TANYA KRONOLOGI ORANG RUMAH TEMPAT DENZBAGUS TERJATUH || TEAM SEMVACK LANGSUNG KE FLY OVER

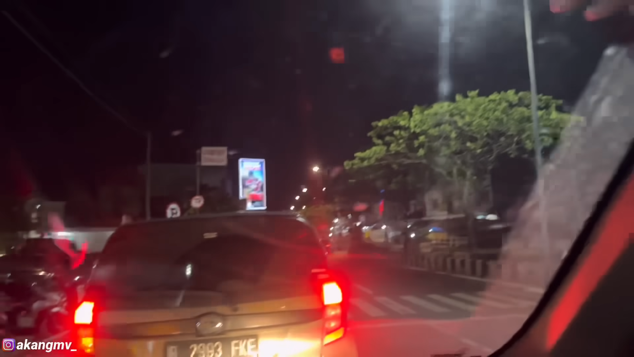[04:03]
karena lokasinya itu sebelah kanan ya oh sebelah kanan jadi dia itu dari arah sana ke sini nubruknya itu sebelah kiri jadi kita naik dulu ke atas kita putar balik aku terbalik ya oke oke
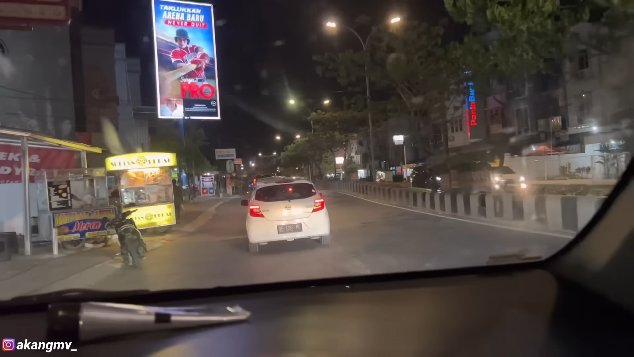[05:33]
suasana di jalannya tuh ya itu katanya tengah malam sih ini
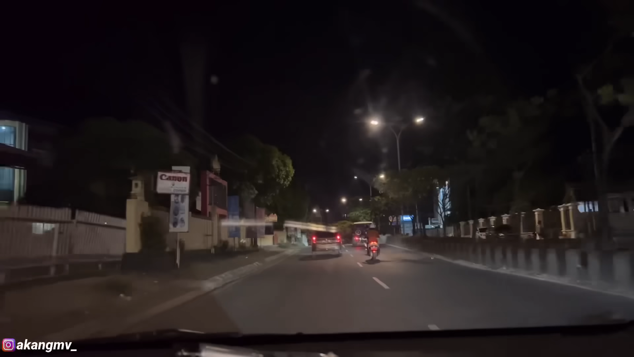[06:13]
ini jalannya seperti ini nih dari rumah sakit ke
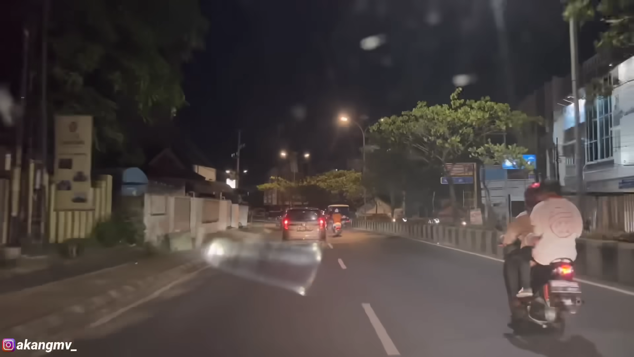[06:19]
lokasi tragedinya oh ini ini ini ini baru nih nah tapi ini kita bukan dari arah sini ya iya iya kita bentar balik dulu dari arah sebaliknya ini dari arah sebaliknya ini dari arah sebaliknya ini iya Allah ini lokasi dari Almarhum yang lebih kecelakaan ini buset asli ini tinggi loh tinggi beliau barat bener-bener ya ngeri juga sih beliau barat tuh wah dan pembatasnya juga kayaknya lebih pendek ini ya daripada yang sebelumnya ya
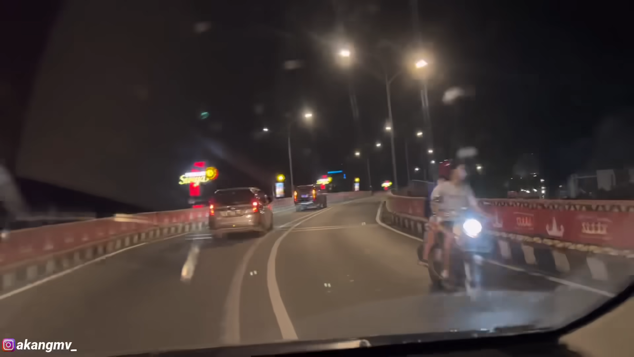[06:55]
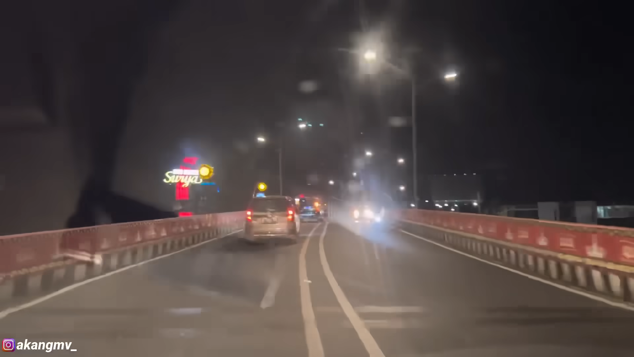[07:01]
iya itu arahnya dari sana ke sini ya iya dari arah sana ya lawan arah lah iya nah disini juga udah ada jarok nih ya tapi jaroknya sedikit doang cuy dikatanya dapet pagar ini nah ini nih wah iya Allah
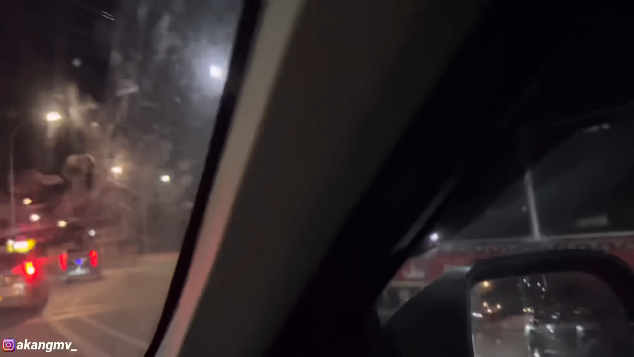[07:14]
iya iya uh uh kelihatan tuh bukasnya kelihatan
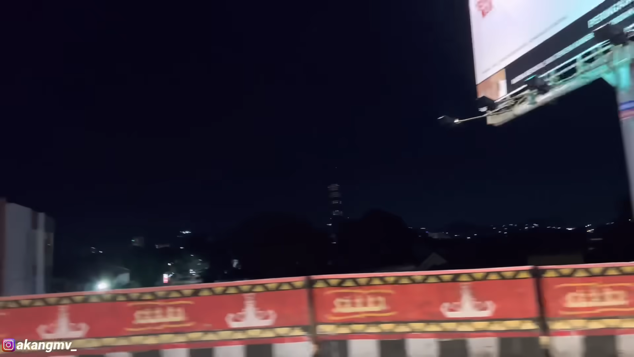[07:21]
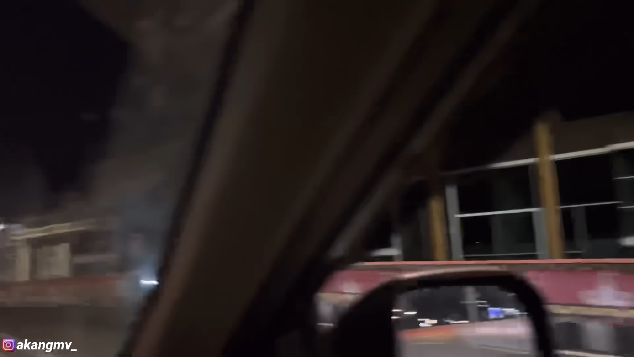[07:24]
wah tapi dimana-mana belokan itu lebar ya itu belokan itu kecil loh belokannya sempit jalannya belokannya sempit wah ini di speeding di sini ya ini mungkin dari arah depan sana kan udah kenceng gitu speeding coba nah mungkin nanti kita bakal balik arah lagi ya kita mau muter wah ini lurusannya emang mantep sih enak sih lumayan panjang juga ya lumayan panjang juga ya beliau barnya lumayan panjang lalu kita bakal muter di depan tuh kita bakal muter balik dulu
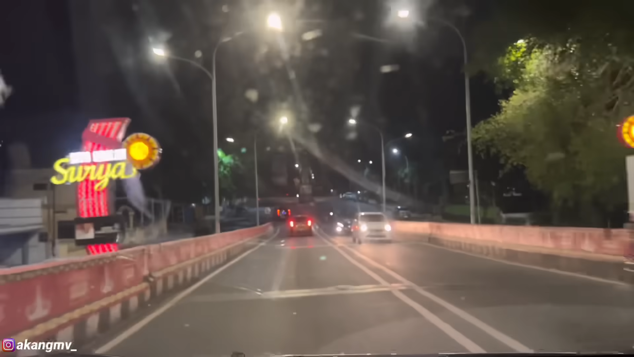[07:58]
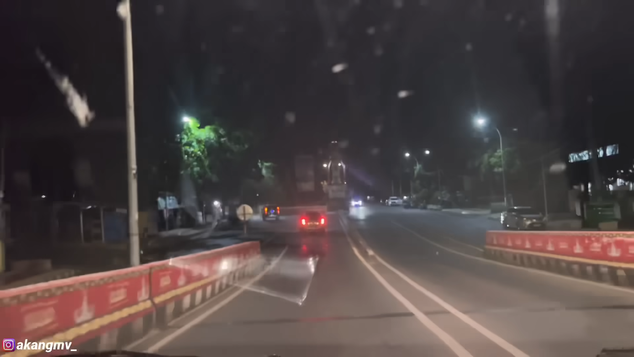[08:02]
kita bakal muter balik guys kita bakal muter balik dulu ya lalu kalian nungguin bro ini jadi kemungkinan dia ngebut dari sana ke sana guys untuk corona gitu
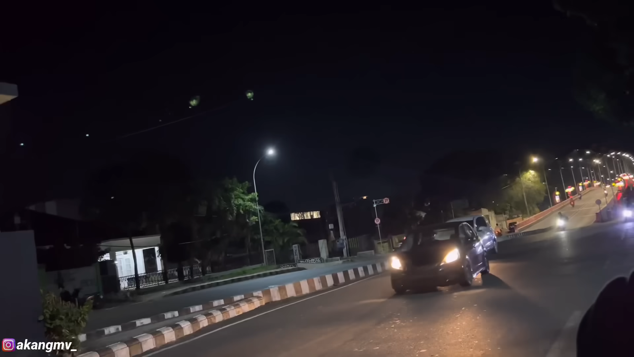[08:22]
ya lalu kita bakal muter balik kalian tuh lalu turun dulu ya lalu turun dulu ya oh iya kita bakal muter balik
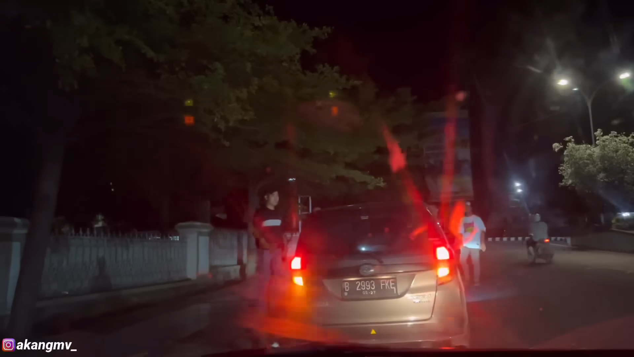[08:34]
itu guys suasananya mungkin ada tugu ya wah gelas sih play-overnya
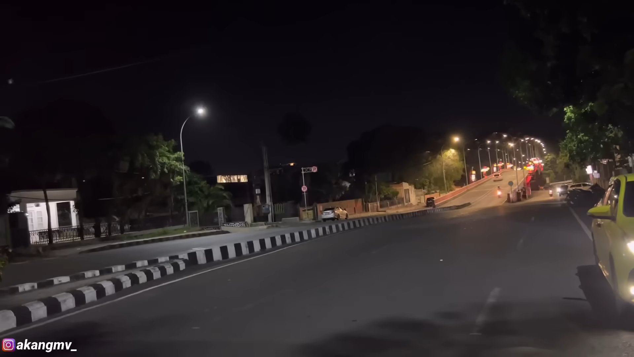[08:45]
nah ini yang gua bilang tadi kan kalau disana itu kan emang
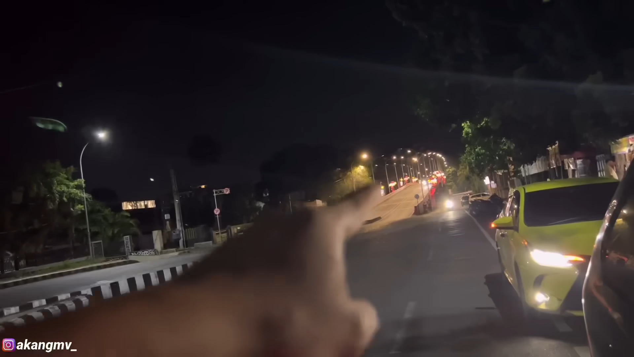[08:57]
kelihatannya lurus ya iya jadi emang posisi malem badan capek kalau kata gua sih ya ya gak kelihat banget loh gak ada ramu-ramu kayak mau belok gitu iya tapi dari sini dikit
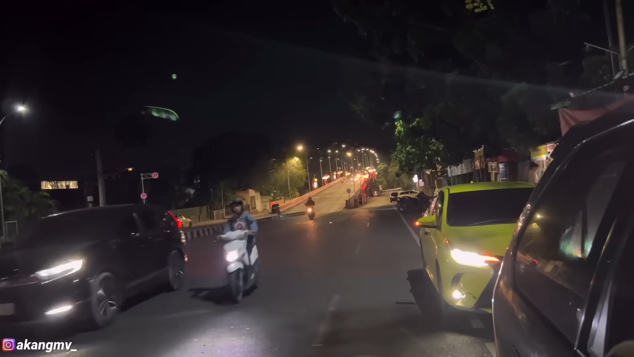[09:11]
iya lah pasti memang belok kan masih kecil ya kecil dulu agak lebar baru kalau mungkin dari sana mungkin bakal pelan karena kelihatan tapi kalau dari sini ya bisa kelihatan disini iya kayak lurus aja kayaknya lurus banget gitu iya iya kebayang lah gua yang liat video terakhir dia aja anjir bisa
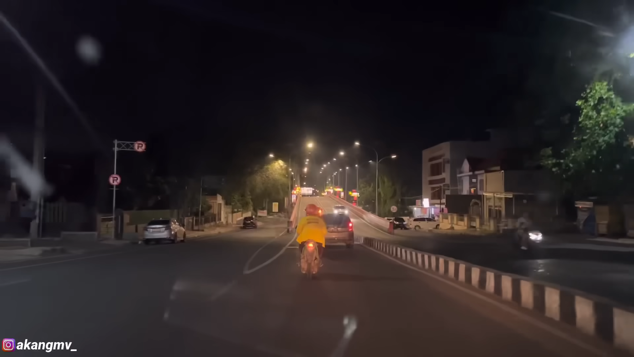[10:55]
temen temen temen temen kita soalnya ini terang loh posisinya loh terang dan pembatas jalan itu ternyata gak pendek anjir pendek pendek pendek banget pembatas jalan nya teh di sini tuh rawan
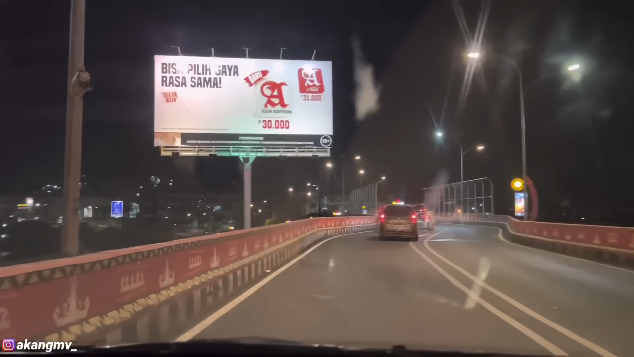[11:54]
gila guys ini guys mana nah disini nih ini nah ini nih ditapaknya nih ini hitam hitam nih ini hitam iya itu tadi nah jadi kita gak boleh berhenti ya guys ya banyak yang ngelakasonin guys jadi pagernya cuman sampe situ doang iya pasti bagian tengahnya doang pagernya ya kenapa ya kenapa kayak gak dipastiungan ya sampai ini terbanyak